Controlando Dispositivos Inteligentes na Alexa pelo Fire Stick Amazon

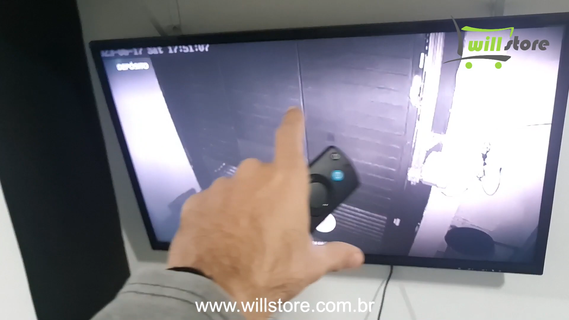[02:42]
Se tivesse passando alguém ali, ela tem detecção de movimento, ela vai seguir a pessoa também, tá? Porém aqui no aplicativo eu não achei essa opção de rotacionar a câmera. Vamos fazer mais um teste aqui, ó.